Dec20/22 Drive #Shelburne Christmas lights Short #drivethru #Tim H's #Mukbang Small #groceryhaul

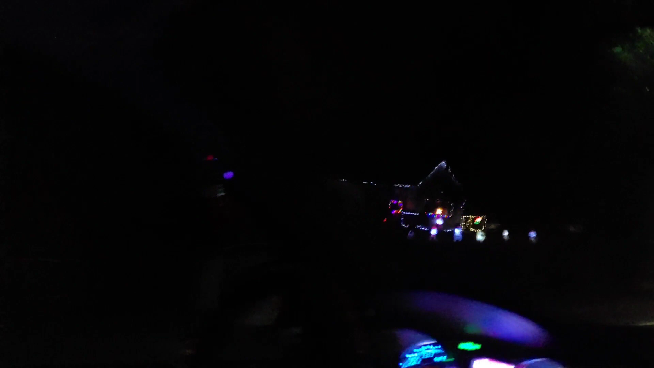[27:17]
Good one. Mm-hmm. Some are not lit up. I didn't see.
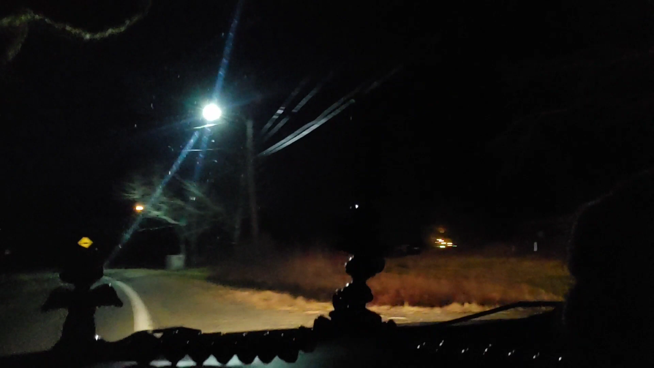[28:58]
Please. Don't fall in the ditch though. There's the tree, and there's the lights, and there's no snow fluffies.